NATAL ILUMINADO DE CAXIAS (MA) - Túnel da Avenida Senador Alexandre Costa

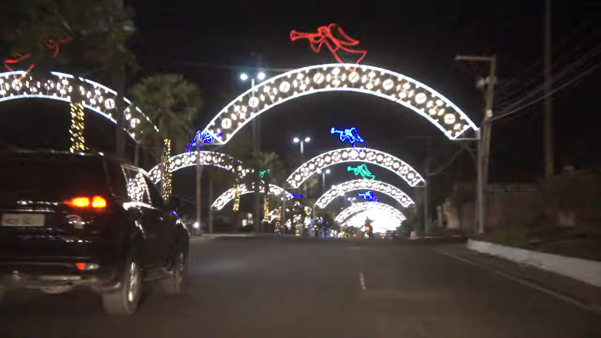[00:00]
A sanção presidencial dos incentivos de certo. E aí o Natal Iluminado de Caxias. Túnel aqui muito bonito, a Avenida Senador Alexandre de Costa. Essa é a visão que o turista e que o visitante tem quando chega em Caxias, nesse período aqui do Natal. O Natal Iluminado, pelo terceiro ano
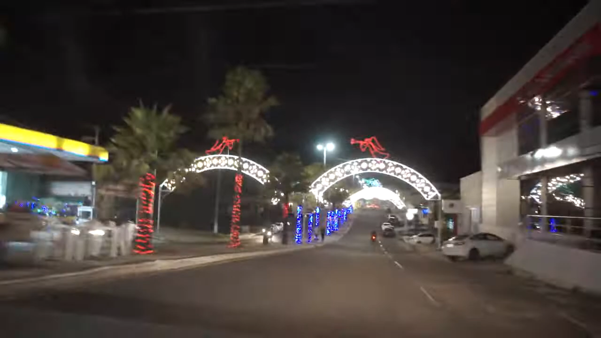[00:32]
consecutivo sendo realizado pela Prefeitura Municipal de Caxias.
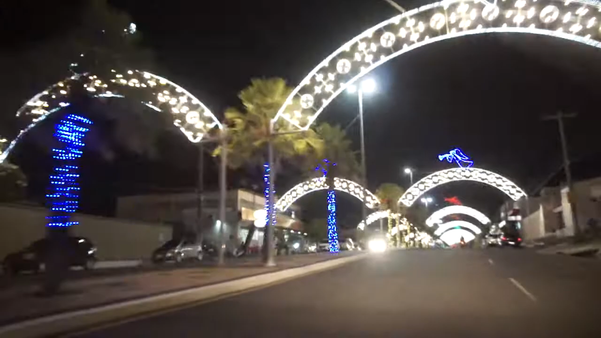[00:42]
Legal, as árvores aí, todas iluminadas também. Os árvores do canteiro central.